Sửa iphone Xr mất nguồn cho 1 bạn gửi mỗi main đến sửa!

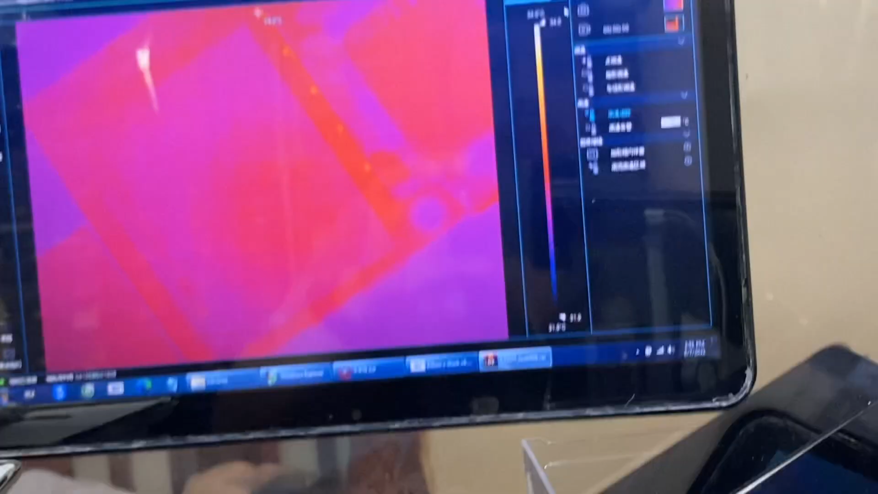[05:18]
ừ ừ bắt đầu sẽ kẹp quần này vào thử xem nào
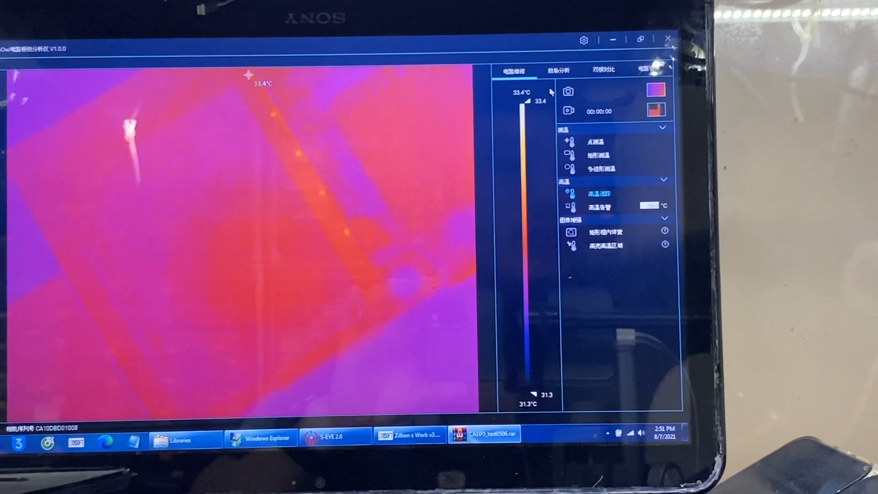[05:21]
On screen: scale top 33.4°C, scale bottom 31.3°C
khi sao nó như thế nào nha anh em lên đây nha anh xem nóng ở khu vực nào
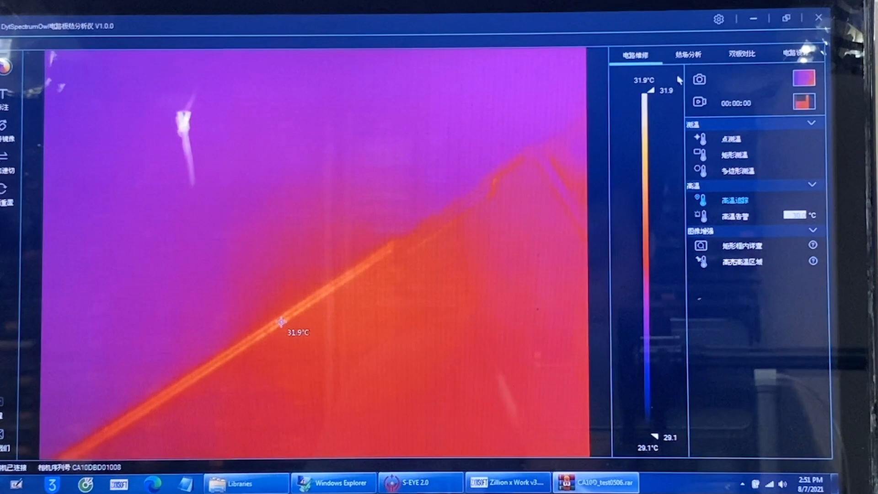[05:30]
On screen: spot 31.9°C, scale top 31.9°C, scale bottom 29.1°C
khi chúng ta kẹp trên viên trên viên sẽ nóng đầu tiên này anh em sẽ vặn nhỏ áp lại một chút chứ không vặn cao quá khi nóng từ từ đều thôi chứ không để nóng quá cao quá nhanh
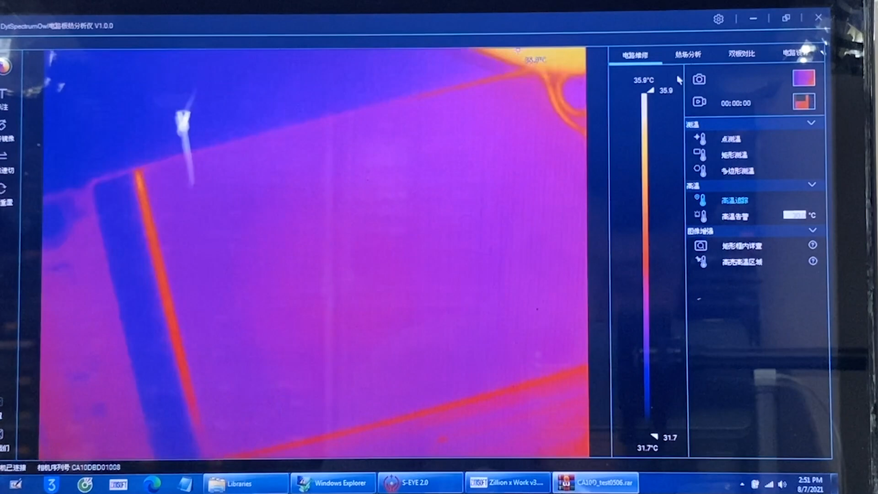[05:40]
On screen: scale top 35.9°C, scale bottom 31.7°C
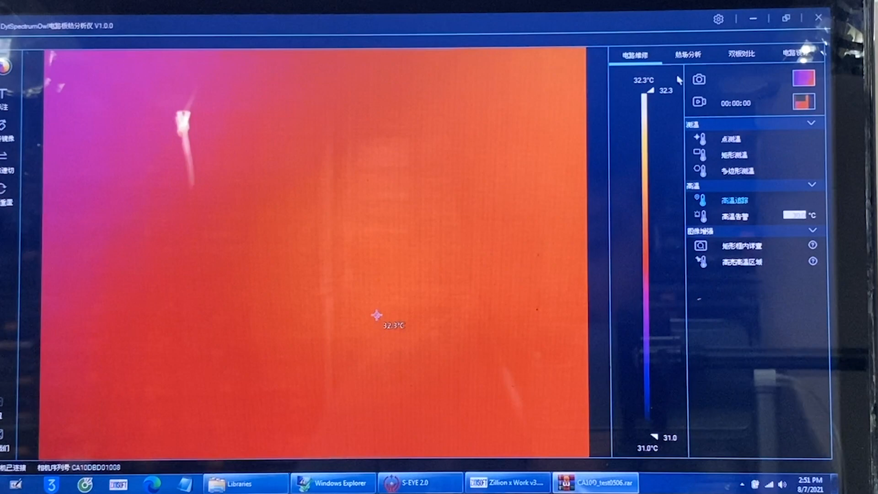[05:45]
On screen: spot 32.3°C, scale top 32.3°C, scale bottom 31.0°C
ở đây là đã kẹp nguồn nha khi mê bắt đầu nóng này
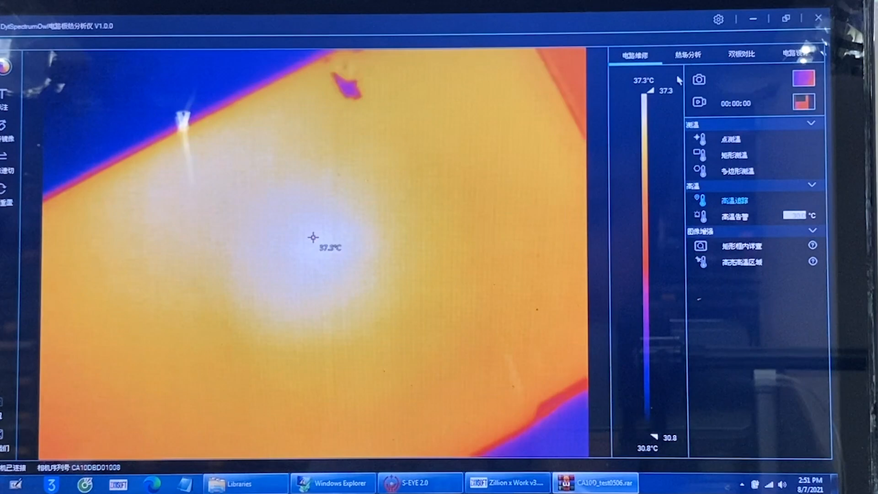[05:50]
On screen: scale top 37.3°C, scale bottom 30.8°C
khi đề lòng CPU này
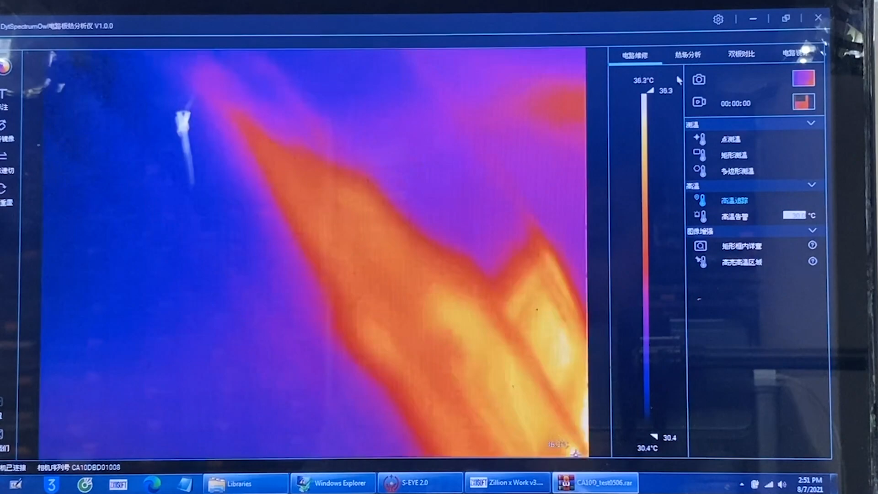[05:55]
On screen: scale top 36.3°C, scale bottom 30.4°C
khi nóng cv đánh ra sẽ kiểm tra đằng sau lại xe nguồn này
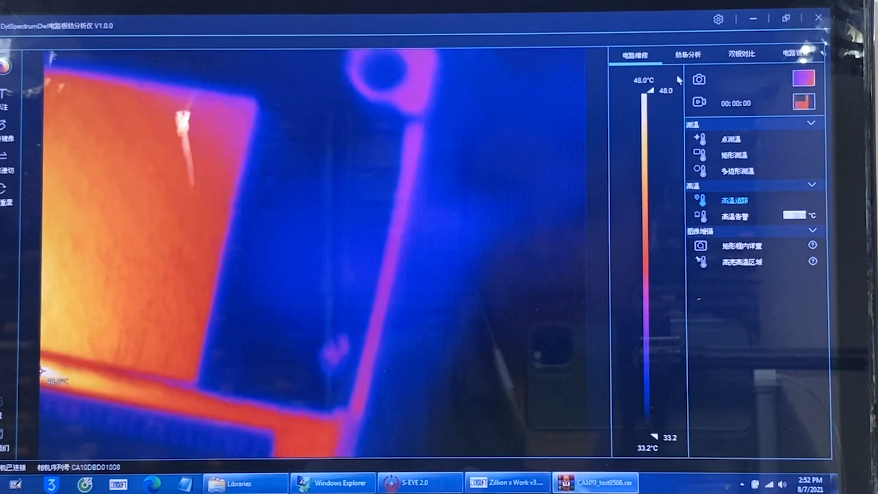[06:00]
On screen: scale bottom 33.2°C
khi nó đọc lòng huy sinh nguồn nha ở chỗ này đến từ 40 độ nha 50 độ này
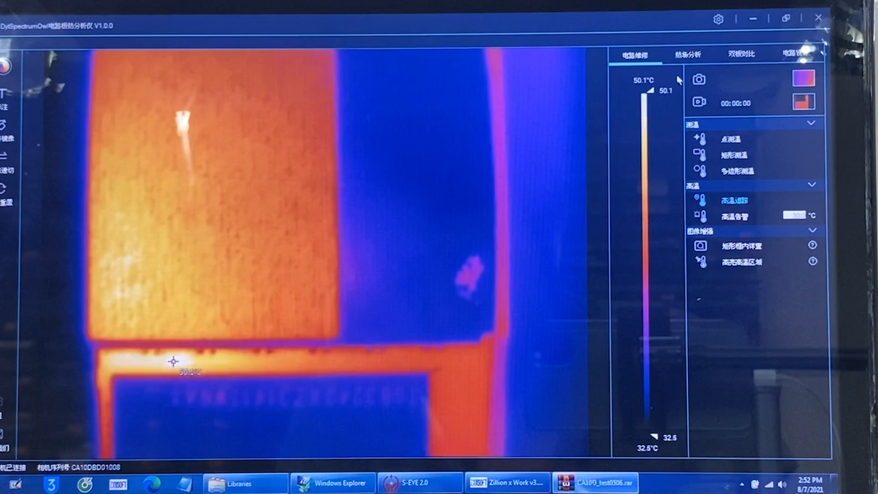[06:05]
On screen: scale top 50.1°C, scale bottom 32.5°C
ở cạnh lòng huy sinh nguồn bây giờ bóc lòng huy sinh nguồn nha lòng huy sinh nguồn nha
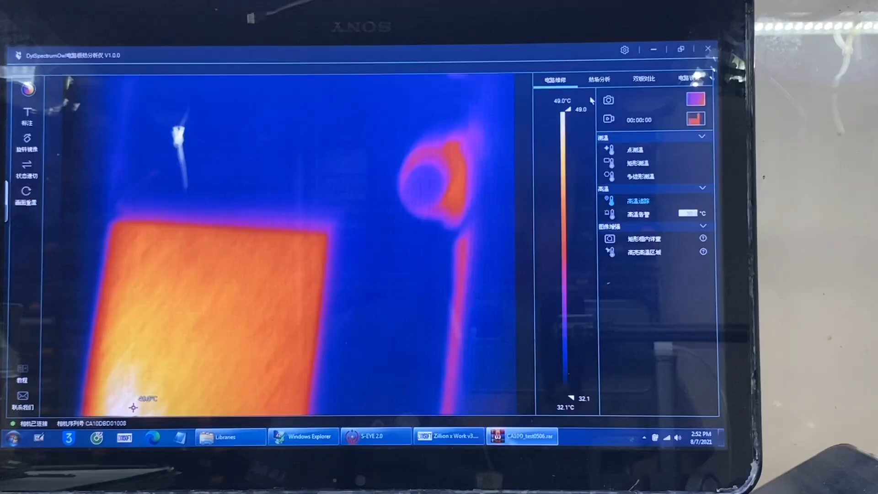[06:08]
On screen: scale top 49.0°C, scale bottom 32.1°C
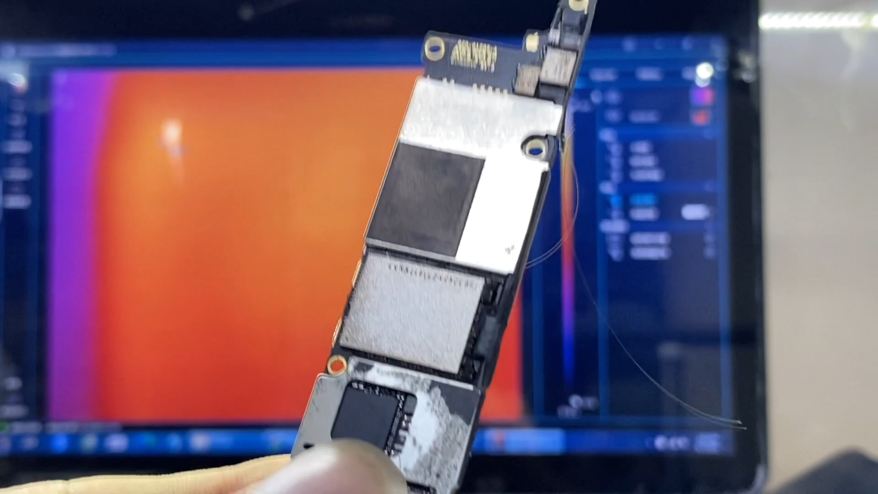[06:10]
khi bóc lòng này ra
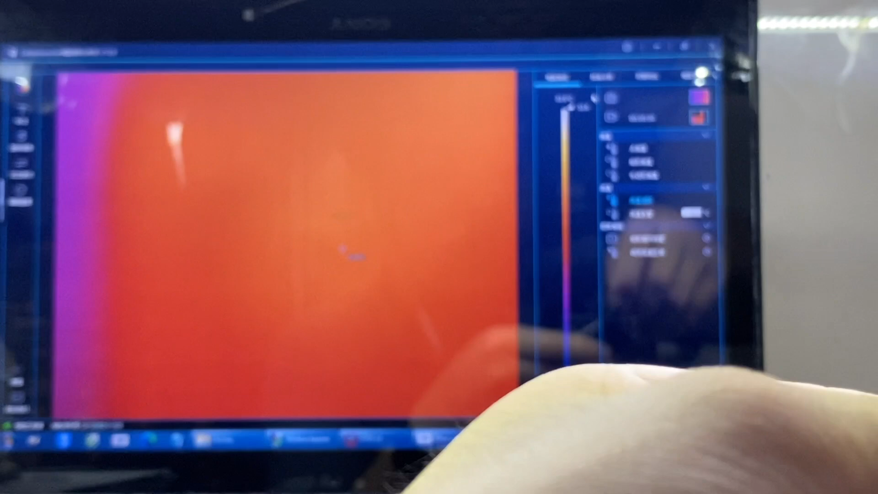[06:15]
khi ngờ nóng khu vực này bóc lòng này ra thì kiểm tra à